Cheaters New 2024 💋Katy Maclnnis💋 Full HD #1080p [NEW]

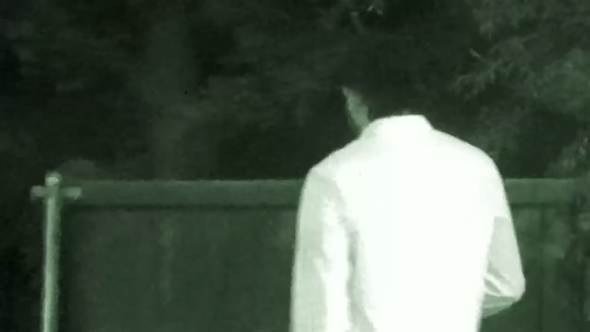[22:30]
The suspect leaves this evening and drives to a convenience store.
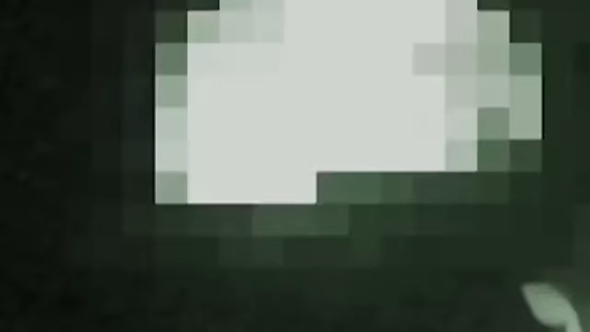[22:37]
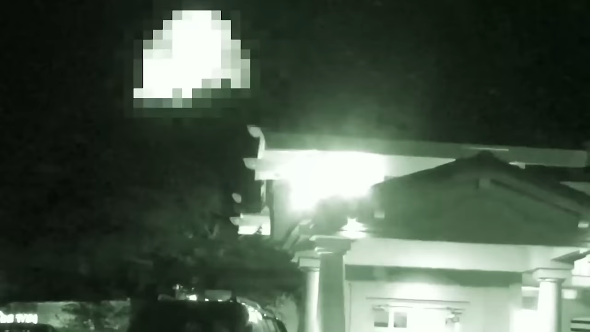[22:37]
Wesson comes out a few minutes later with a bottle wrapped in paper.
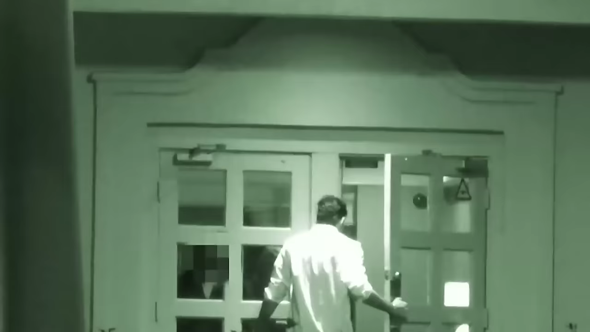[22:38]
The suspect leads the cheaters' observation squad through town to a hotel.
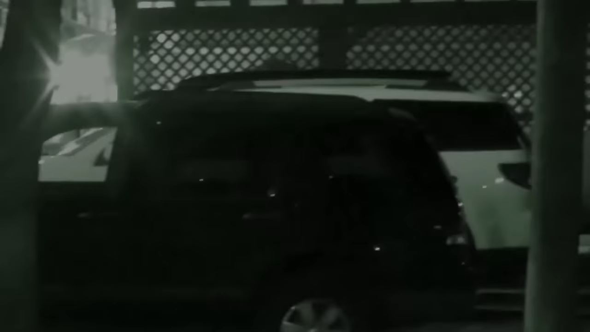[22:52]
The suspect moves his vehicle and parks in front of his hotel room.
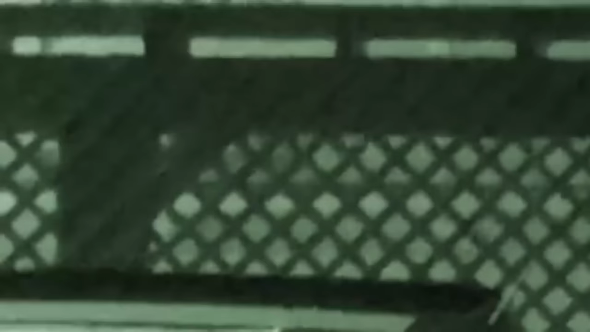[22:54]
As Wesson goes into his room, cheaters detectives must wait it out.
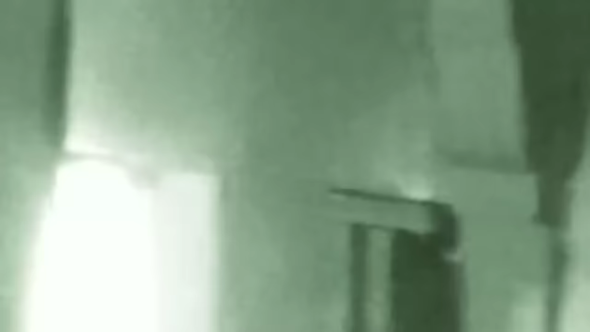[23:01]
And sure enough, Elizabeth arrives and parks next to her paramour's SUV.
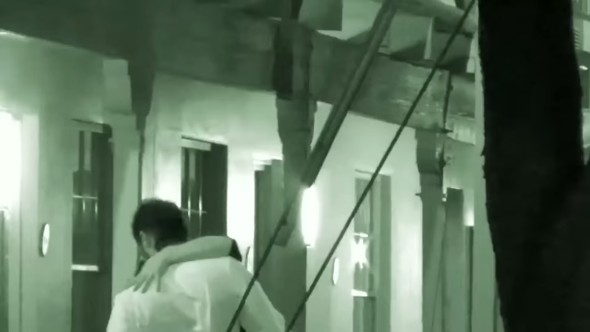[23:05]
The suspect comes out of the room and eagerly hustles his plaything inside.
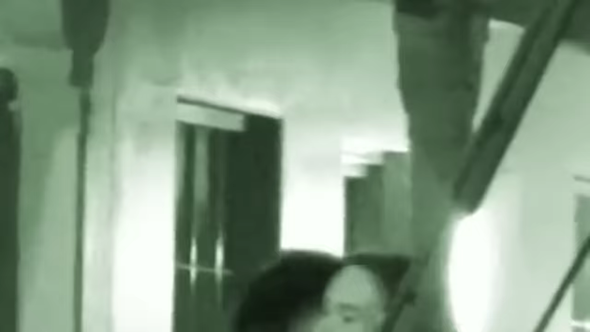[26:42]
So Nick gets out of his vehicle, does a quick check around the premises,
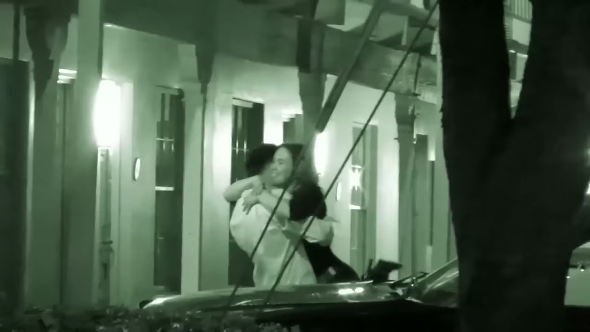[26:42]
and a few moments later, that woman from the previous day arrives.
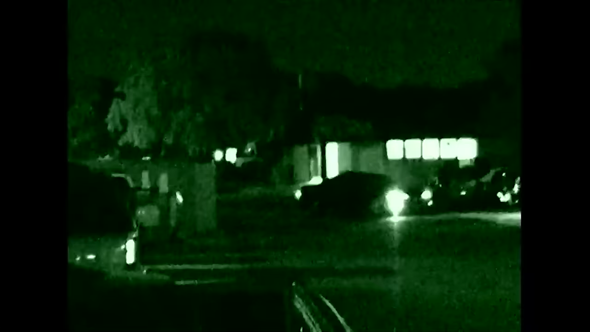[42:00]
They observe suspect Boyle on her balcony just minutes before the arrival of a familiar-looking vehicle. Suspect Boyle's companion, whose identity is withheld, makes his appearance and dashes to suspect Boyle. Stopping to pick some flowers for his girl, the companion presents his gift to the enamored suspect.
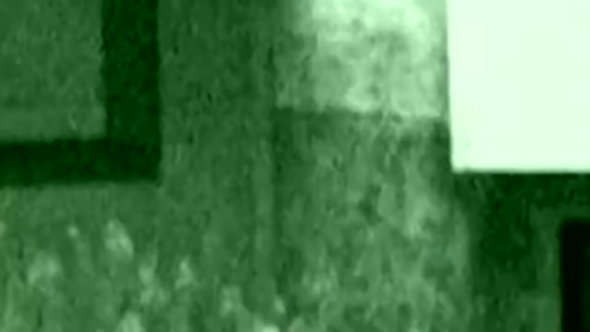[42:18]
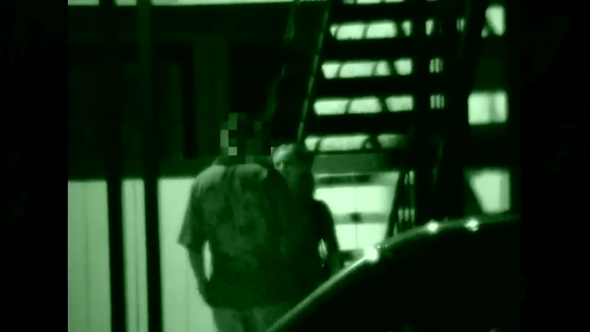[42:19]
Suspect Boyle graciously hugs her companion and the couple departs.
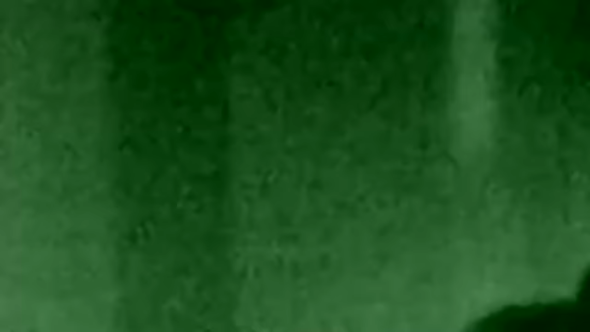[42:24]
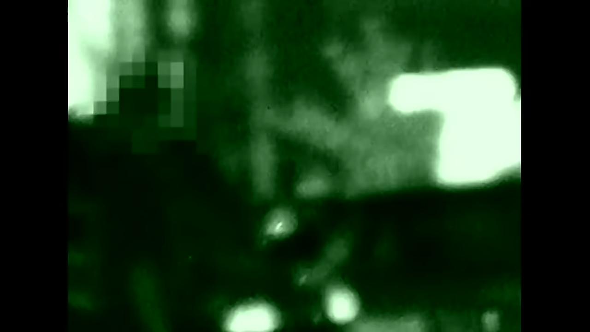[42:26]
Cheaters detectives track the duo to a nearby tavern.
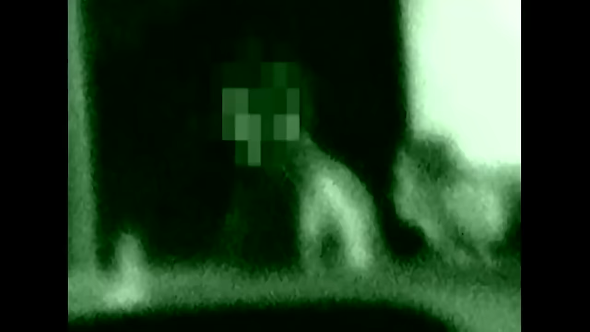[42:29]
With a clear vantage point from the parking lot, Cheaters agents watch suspect Boyle and companion ordering several rounds of drinks.
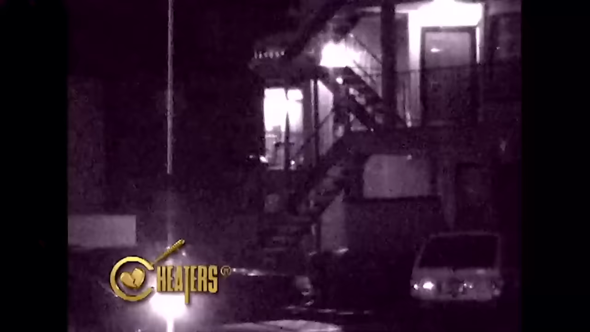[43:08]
And as if on cue, suspect Boyle emerges from her home just moments before her companion enters the scene to pick up his date for the evening.
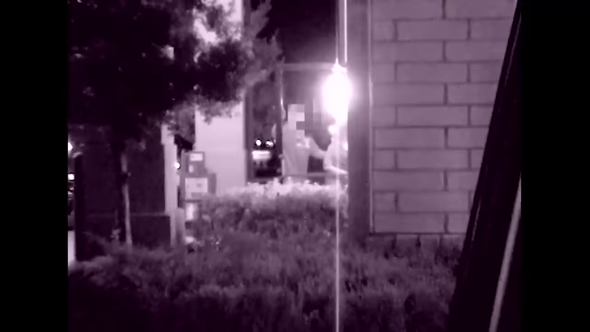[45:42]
They head into the motel, and they're in there for quite some time.
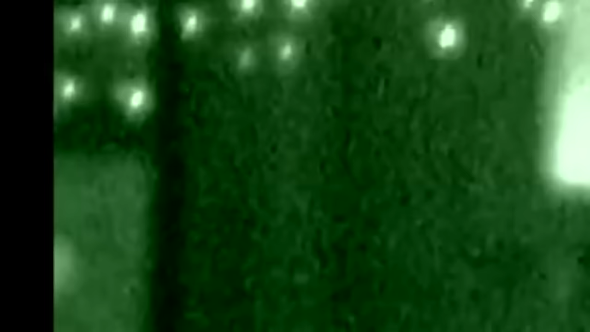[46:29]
She's wearing a black shirt, he's wearing a white shirt.
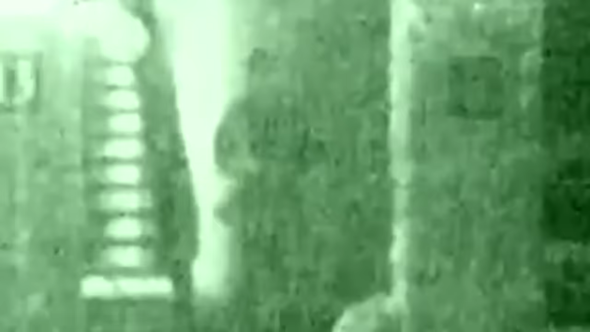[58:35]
Dispatchers at Cheaters Command Center instruct field agents to close in on the residence that Mike shares with the suspect.
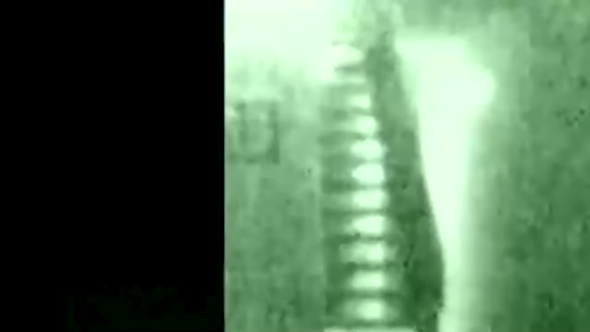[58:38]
After moving into position, Cheaters PIs observe Mike departing for his evening shift at the grocery store.
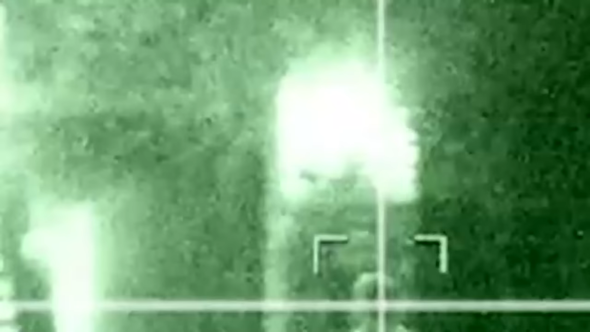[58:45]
Sensing that the coast is clear, the skulking figure of an unknown gentleman swiftly approaches the residence.
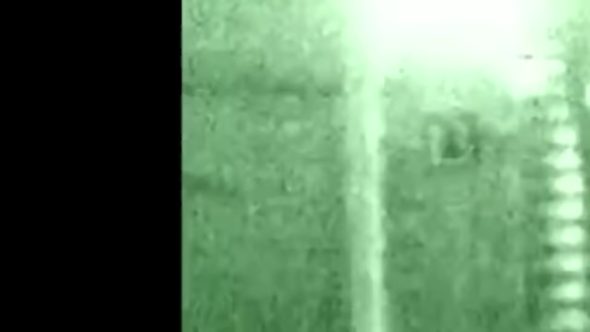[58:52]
Cheaters investigators wait patiently for some time
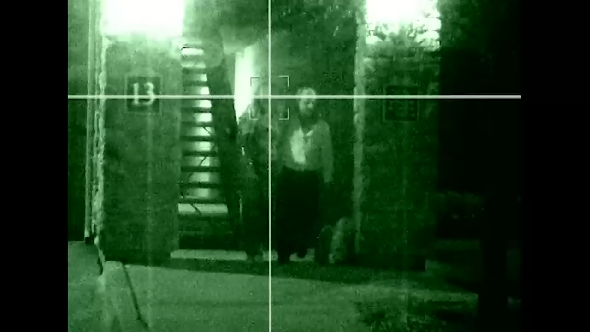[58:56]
until the unknown man reappears arm in arm with the suspect.